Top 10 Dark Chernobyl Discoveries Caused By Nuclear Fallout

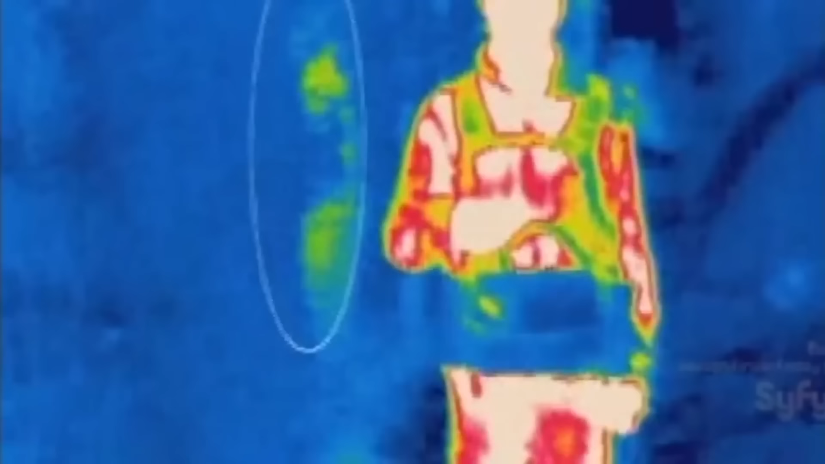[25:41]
They also checked out a number of abandoned hospitals and saw multiple figures moving throughout the hospital on the thermal imaging camera as well.
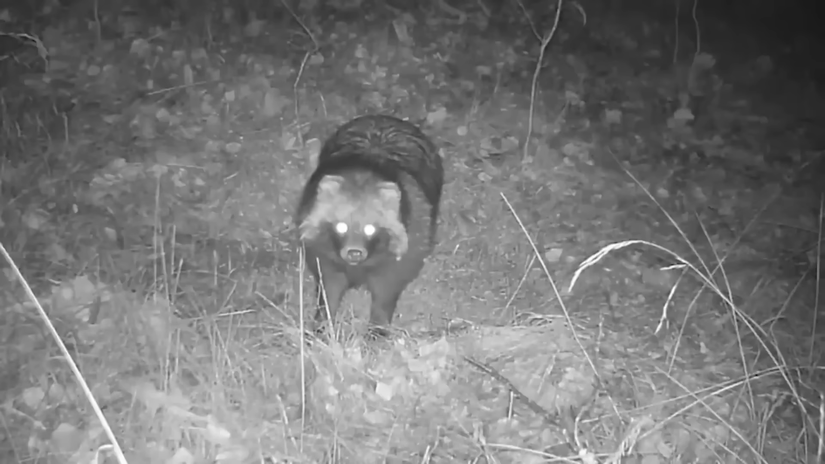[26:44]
Basically, they are found all throughout the exclusion zone and they are thriving there. It's crazy to see how they have adapted to live in a highly radioactive area. Now, these things are freaking cute.